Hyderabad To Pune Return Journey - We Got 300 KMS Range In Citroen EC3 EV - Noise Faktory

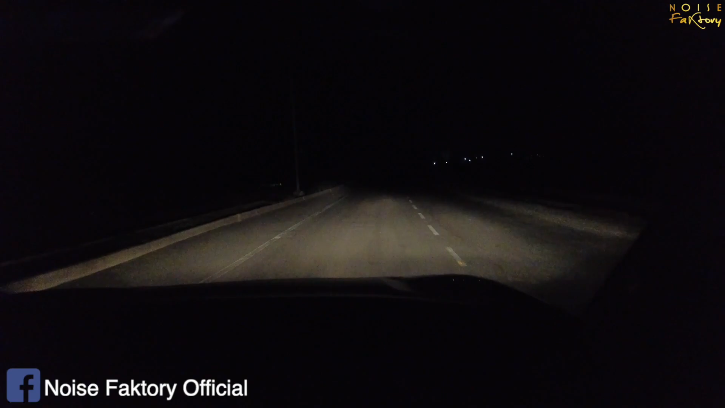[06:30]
थोड़ा सॉफ्टर साइड पे है एंड ऑल्सो सी यू कैन सी लाइक यू नो अभी यहाँ पे रोड पूरा खराब हो गया है एंड द ब्रेकिंग इज ऑल्सो वेरी रियली गुड। द हैंडलिंग ऑफ द कार एंड एवरीथिंग इज परफेक्ट फॉर इवन इन दिस रोड कंडीशन।